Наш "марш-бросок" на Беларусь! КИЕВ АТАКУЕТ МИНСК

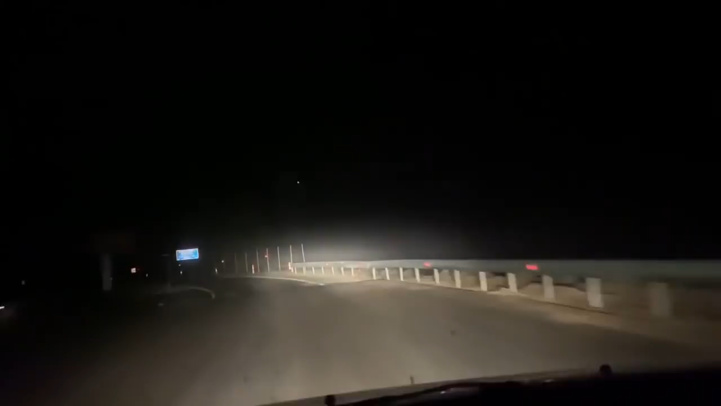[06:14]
Мы вот въезжаем в Республику Беларусь на приграничный пункт. Гомельская область. Гомельская область. И, как по нашей информации, нам сказали, что никого в Белоруссию, из Украины и России тоже не пускают. Из иностранцев не пропускают. Из иностранцев никого не пропускают. Мы братский народ, мы не иностранцы. Да, мы братский народ, мы не считаем себя иностранцем, мы славяне. И...
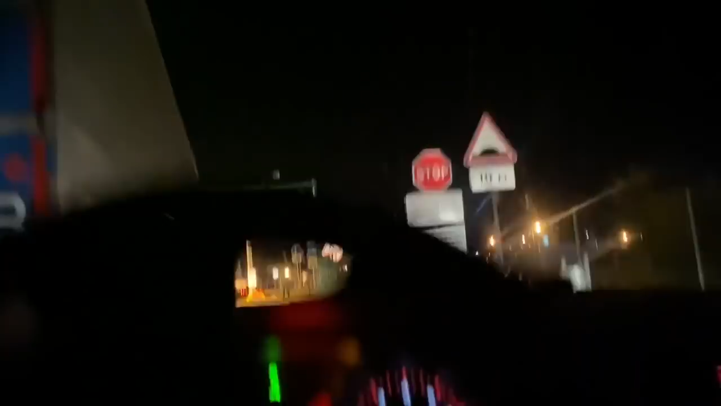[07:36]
Да, да. Давай, подъезжай, подъезжай. Подожди, я не могу зацепить. Да, вон он, смотри. Я могу зацепить машину, причем здесь. Причем здесь правее, там еще место есть.